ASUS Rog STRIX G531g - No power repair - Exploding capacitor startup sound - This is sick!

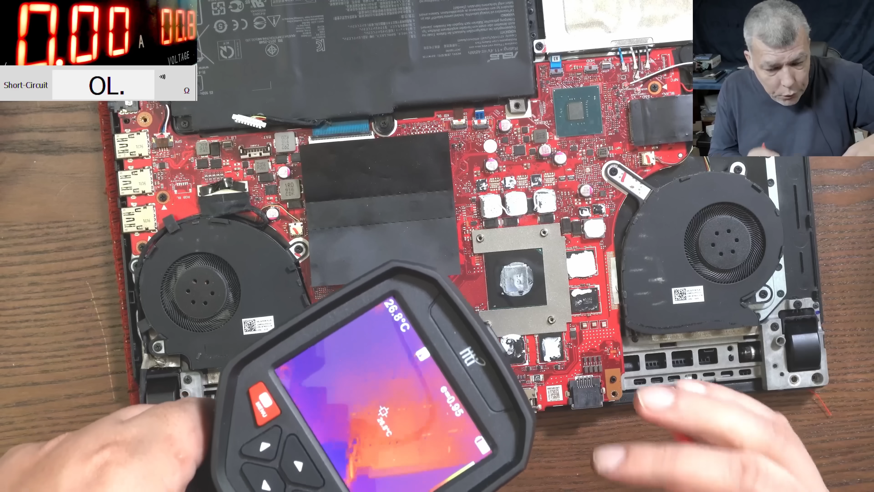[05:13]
here I'm confused because the whole area is hot I think it's because of my ground let's try a different ground
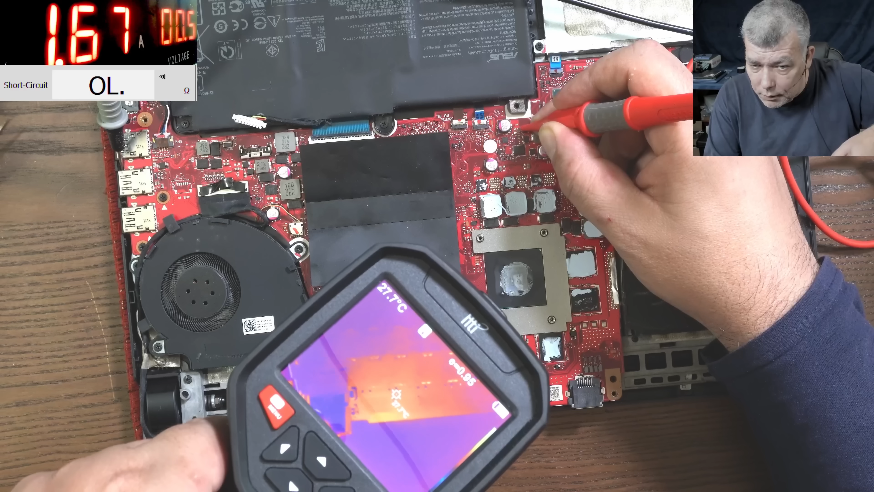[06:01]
and still that area is getting hot but you see the way how the heat is spread it I don't think it's on this side of the board you can see if it will be on this side of the board it will be like a spot
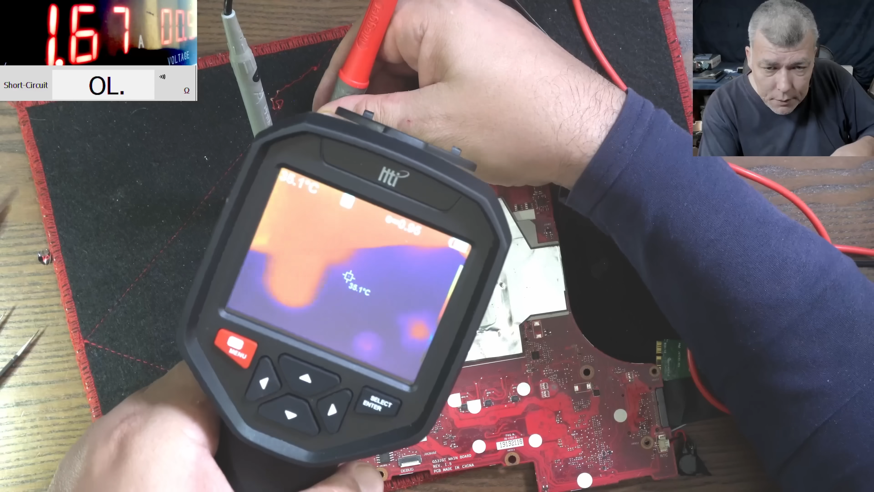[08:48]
and check there hmm I mean you can see clearly that capacitor is gone yeah so without power and with power
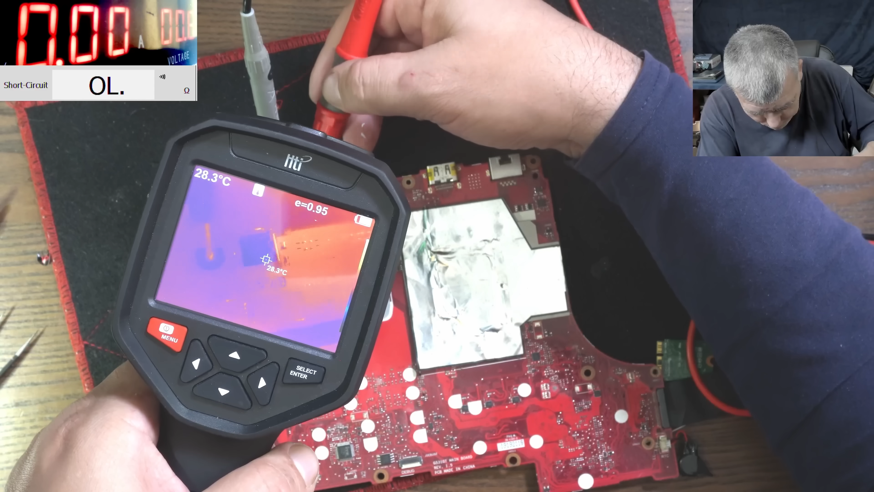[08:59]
On screen: spot 28.3°C
you can see it yeah so that capacitor is gone so if I'm removing a capacitor there will be left only one capacitor because the doji manufacturer he didn't fit the capacitor let's check here so two are missing here and two are missing here you see